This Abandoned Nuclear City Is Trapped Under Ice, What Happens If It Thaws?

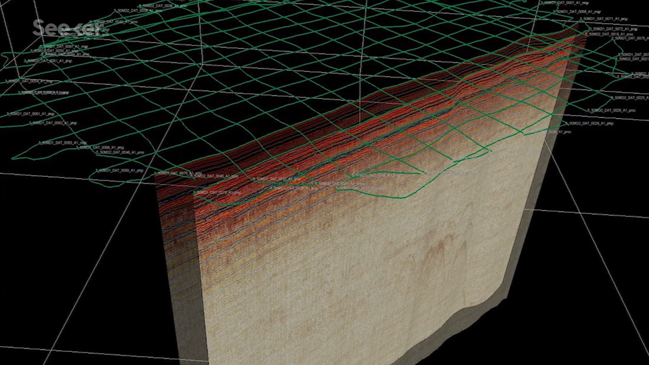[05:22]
They turned those radar profiles into a 3D map of the entire debris field. By Camp Century, you get those horizontal lines of annual accumulation layers, but then you also get these big pockets of chaos.